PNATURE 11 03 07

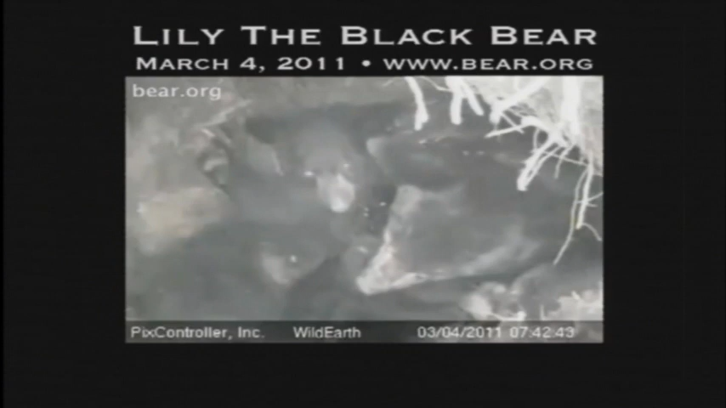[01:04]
Hope as Lily gave birth to a pair of new cubs. Rogers has now appealed to his network of den cam watchers to lobby lawmakers to encourage DNR Commissioner Tom Landwehr to change his ruling and protect research bears. Landwehr responded by saying, While Mr.